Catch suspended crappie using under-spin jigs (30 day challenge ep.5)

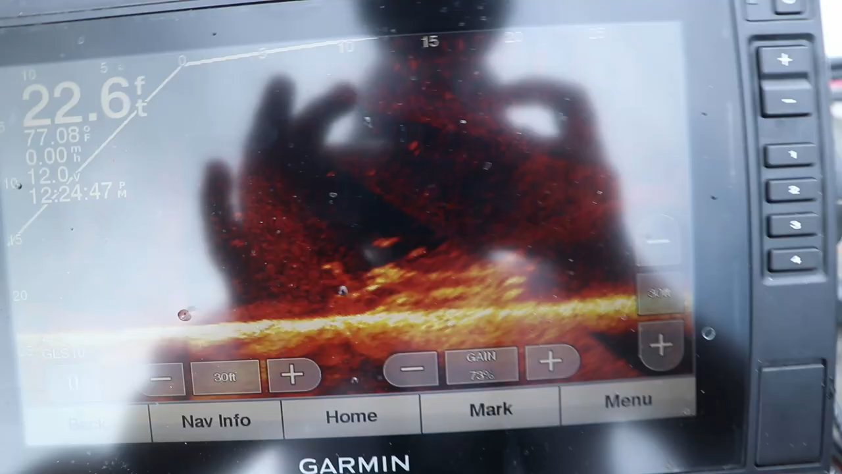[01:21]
On screen: depth 22.6 ft, water 77.08°F
Set up in about 19, 20 feet of water.
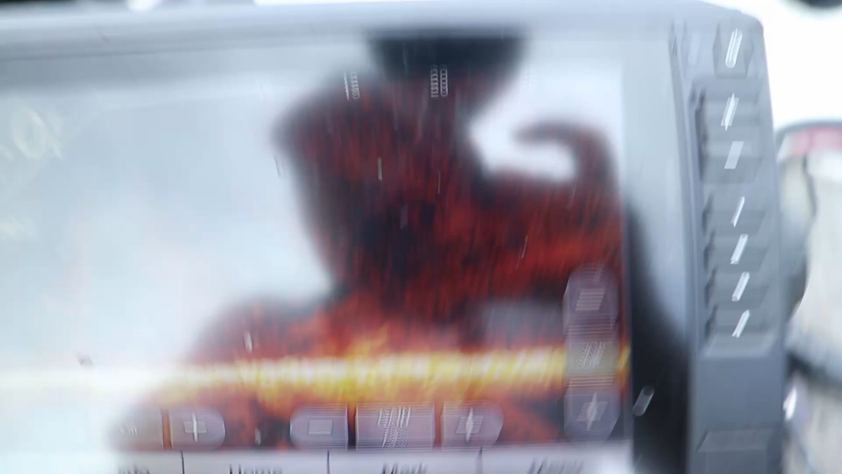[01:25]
These crappie are gonna be in this depth pretty much all through September.
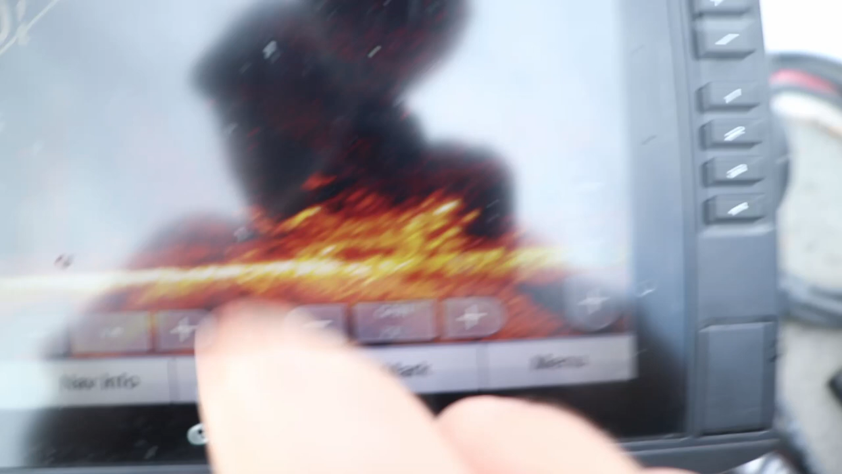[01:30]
Once they get into October, they're probably gonna push out a little bit deeper in about 22 to 25 feet, right on that hard to soft bottom edge.
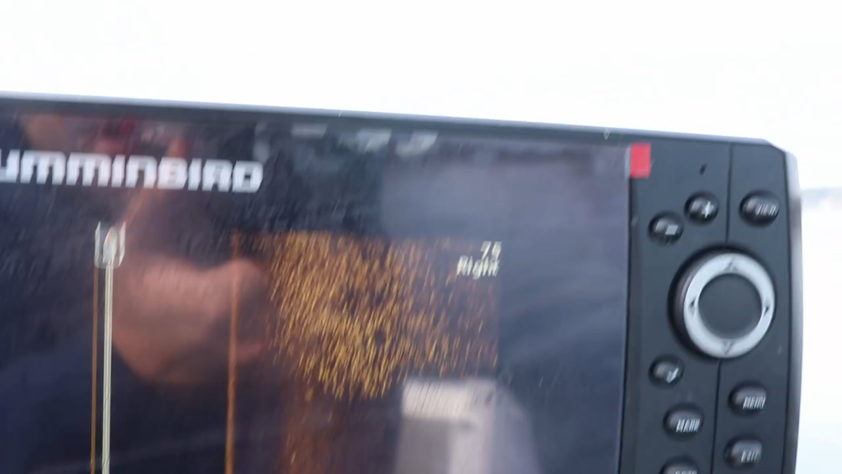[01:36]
I've got some pretty good sonar actually from earlier in the year in March.
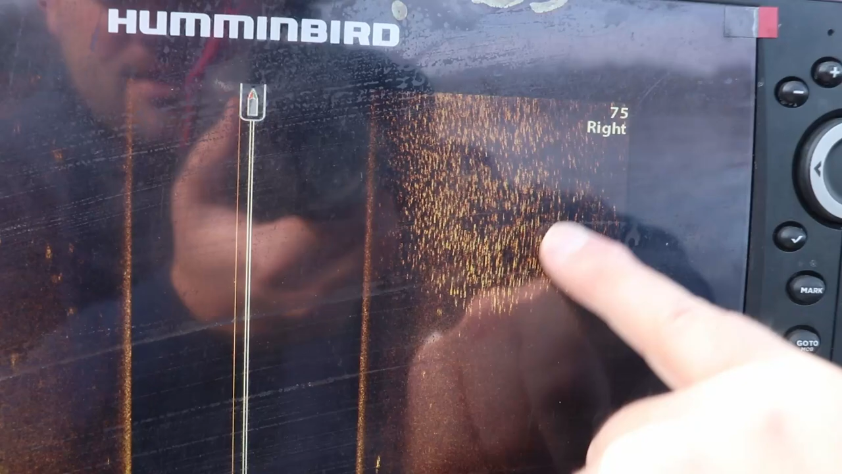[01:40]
These crappie just kind of move in the cycle.
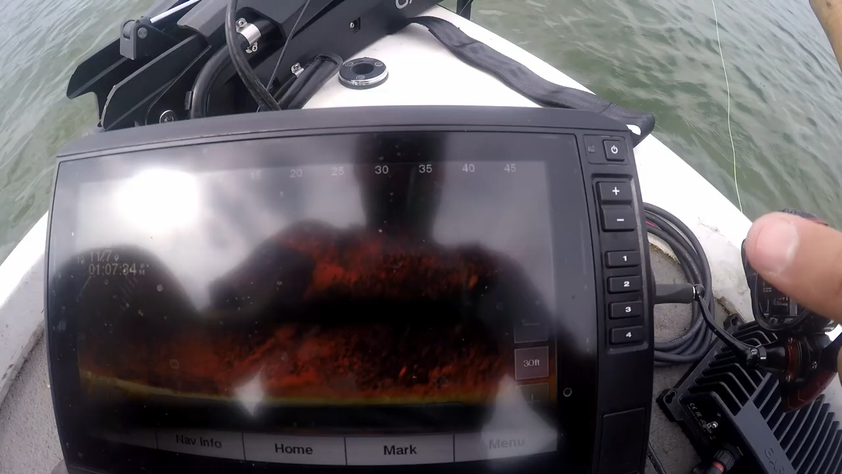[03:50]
There must be a DJ on that boat. See them? They're just suspended all over the place right now.
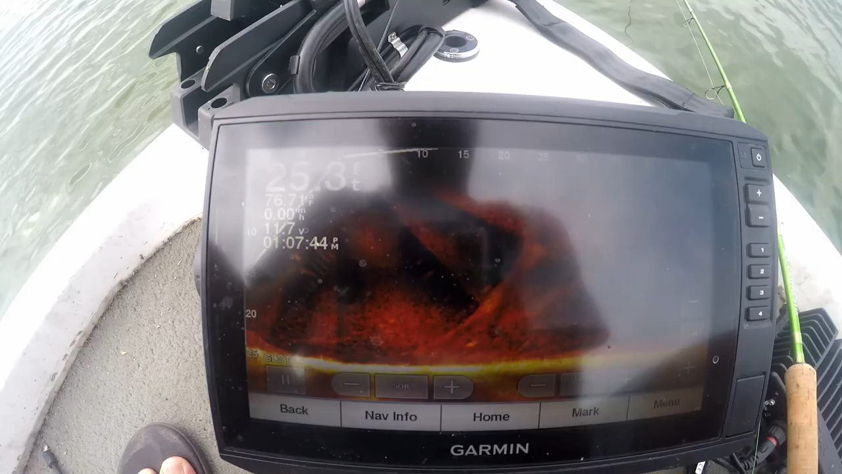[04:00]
They're actually chasing, if I can find it, there's a massive school of bait fish right there. And they're just chasing them around.
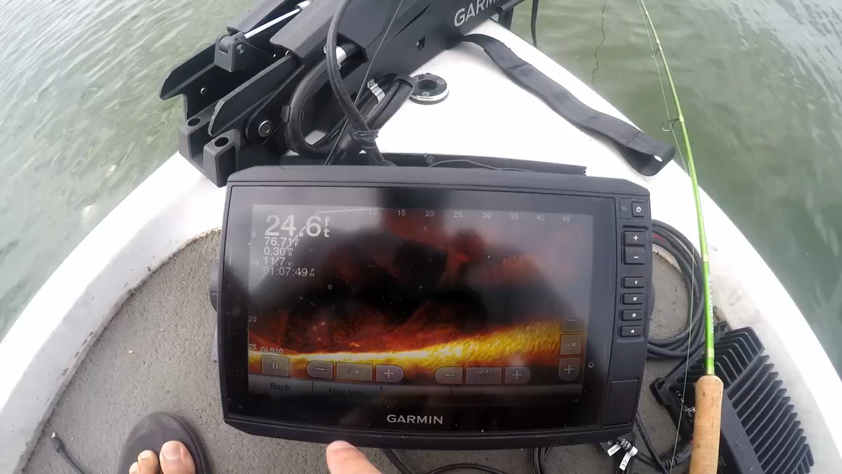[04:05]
There's fish below the boat right now.
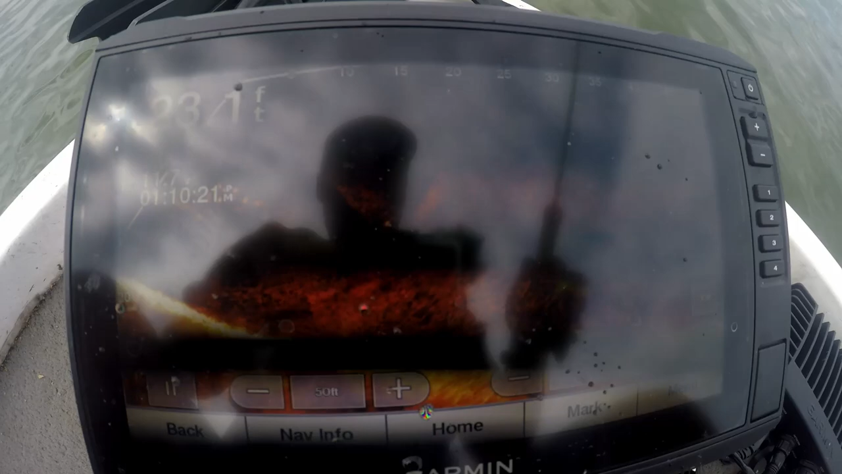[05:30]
See, there's my jigs falling. See how they're just swarming at it? That's my top jig. Yeah, see, they're just swiping at it.
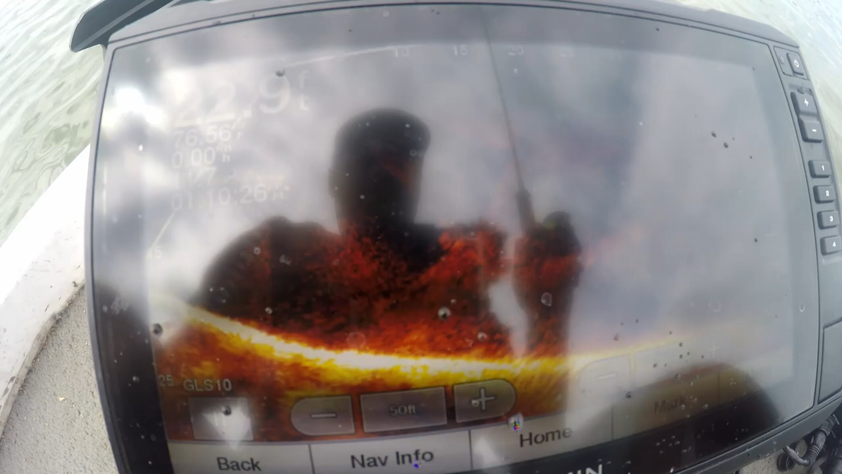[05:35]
Come on. Ideally, these underspins are meant to be casted out.
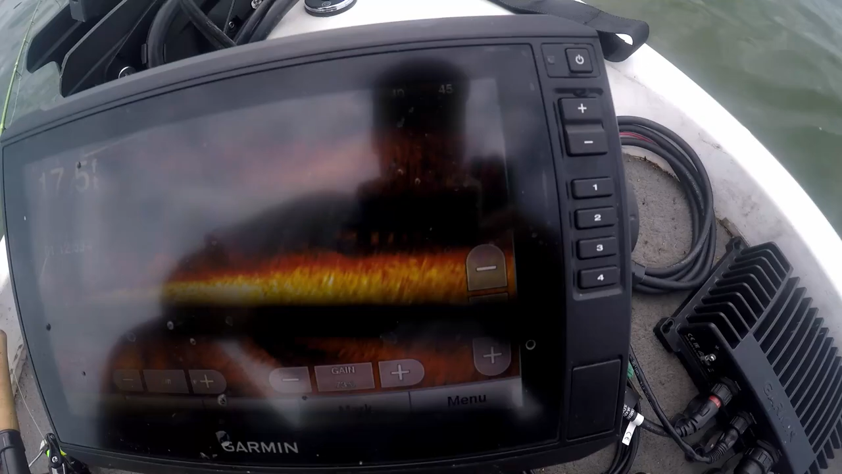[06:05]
Oh, yeah, they're right on. Hold on, let me get this live scope set up and I'll show you guys what they're doing. Where they go. All right, so there's the school of crappie. If I turn the live scope just a bit, might need to bump up the range.
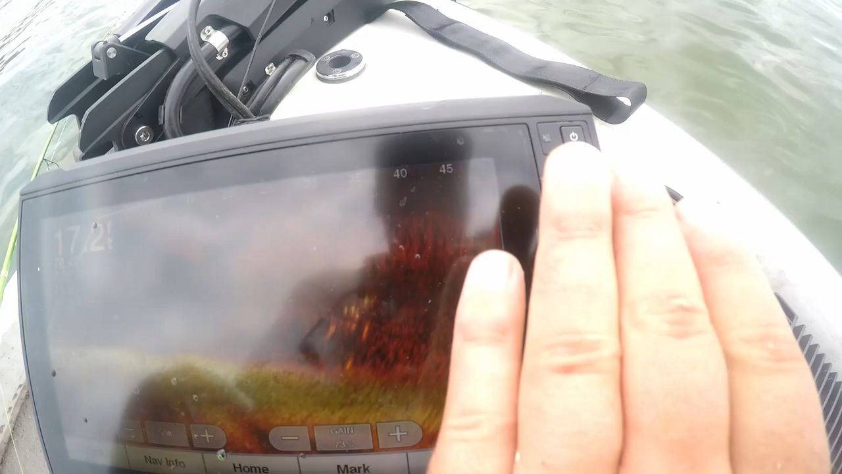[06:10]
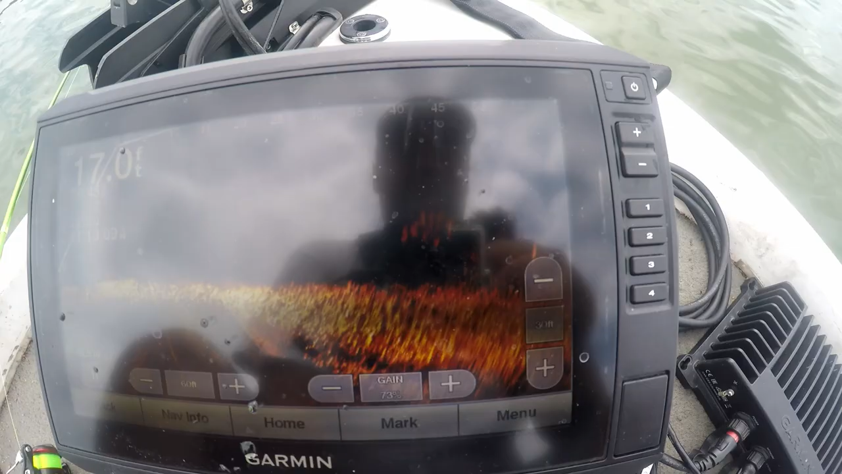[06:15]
So there's the school of crappie, and that's the school of baitfish. I'll get a better shot when I get up there a little closer.